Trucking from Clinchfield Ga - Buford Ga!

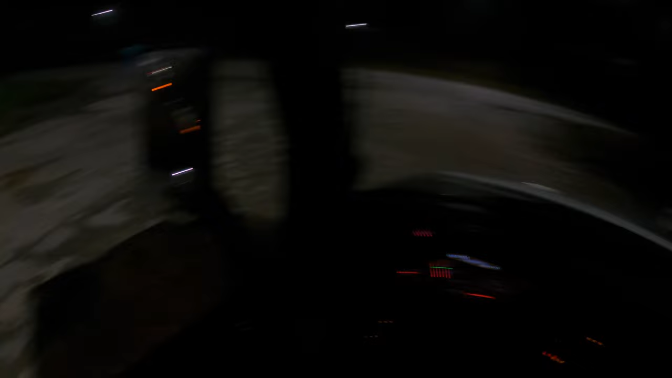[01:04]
but I got a pretty full day, so whenever the light come up,
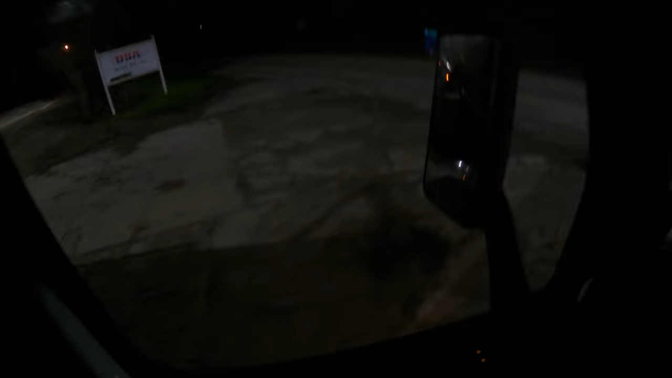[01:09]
I'm gonna pick back up the camera and show y'all what we got going on.
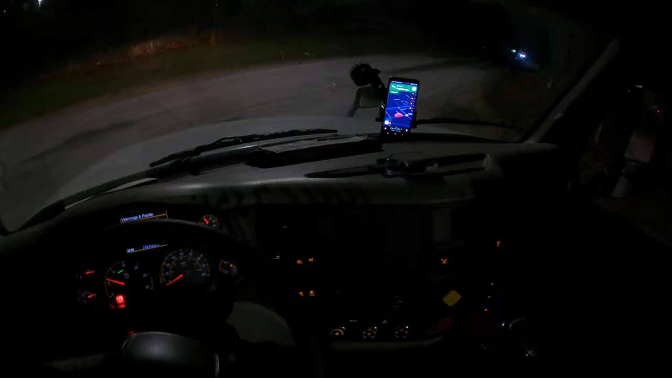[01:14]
But right now, we're heading on down. All right, y'all, we made it to
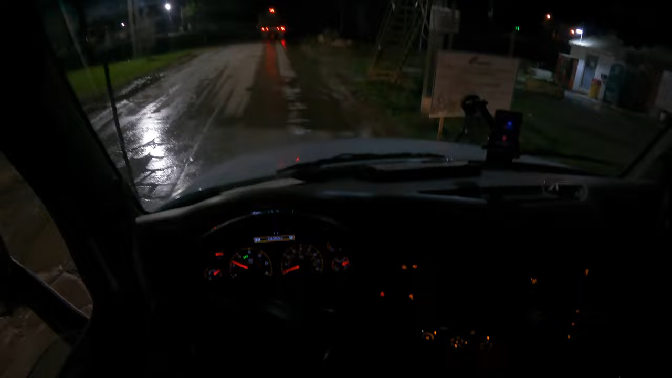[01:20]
Clinchfield. I'm gonna go ahead and open up this hatch up here.